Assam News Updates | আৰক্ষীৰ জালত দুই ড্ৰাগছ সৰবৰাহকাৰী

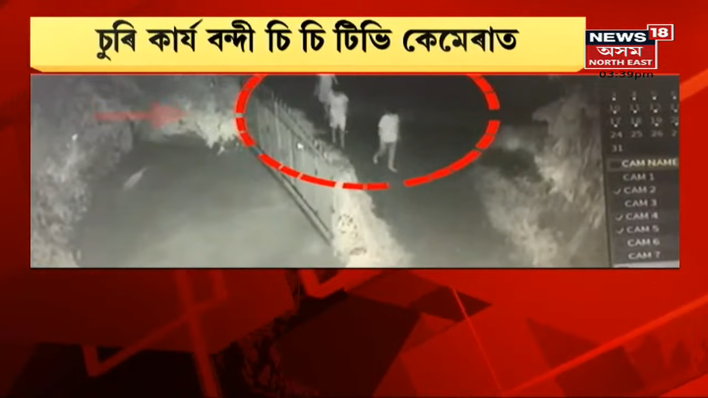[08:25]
চুরি কার্য বন্দী হয়েছে সিসিটিভি ক্যামেরাত। কৃষি বিভাগের এডিও উদ্দীপন রাজকোঁয়রের গাড়ি লৈ উধাও হয়েছে চুরর দল।